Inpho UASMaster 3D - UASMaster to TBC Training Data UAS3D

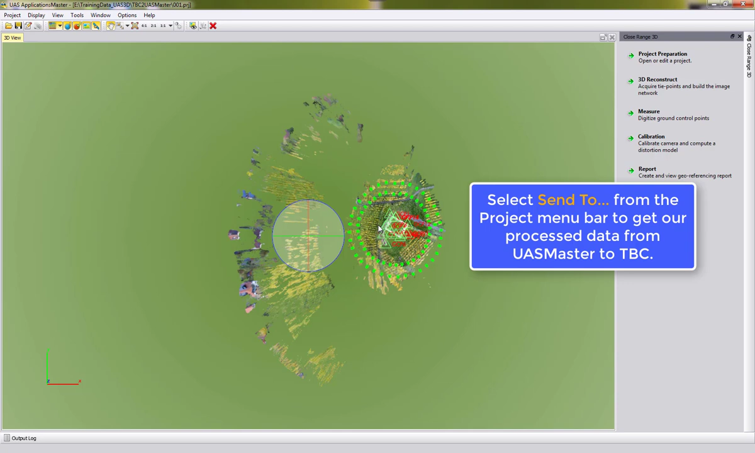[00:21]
To send back the point cloud we can simply run from project send to and the send to Trimble wizard opens up.
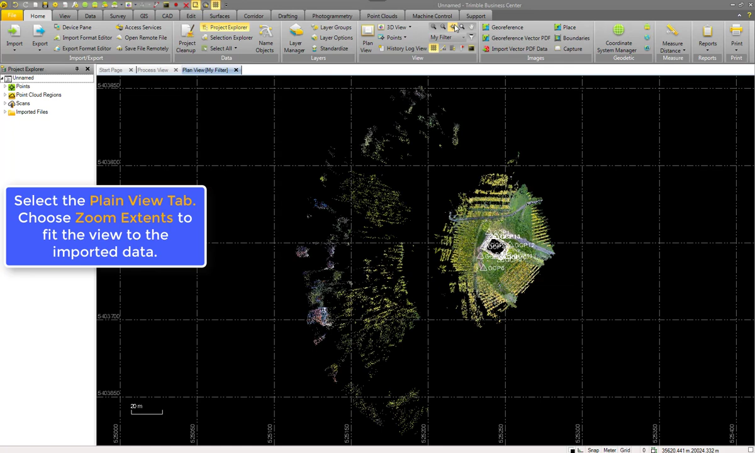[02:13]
From here we can now run all the standard TBC processes. We can take a 3D view on the data, rotate the data here,
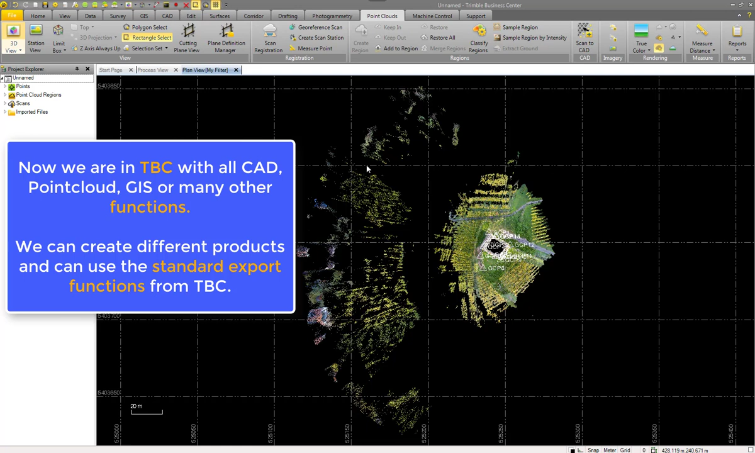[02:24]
take a look at, pan it, rotate it,
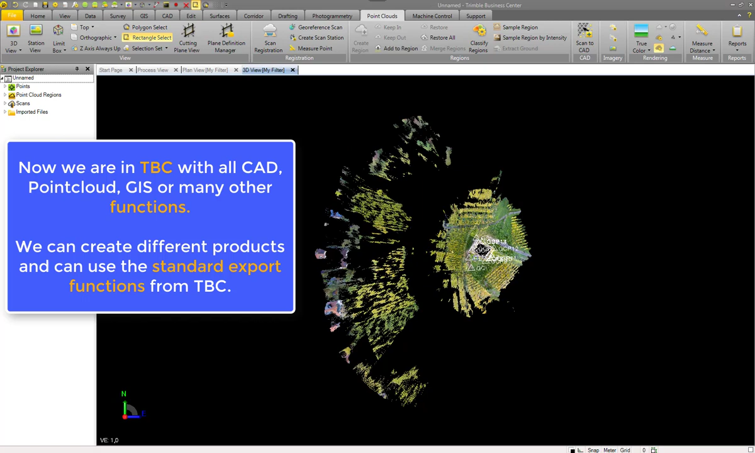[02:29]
and do also of course some measurements on the data.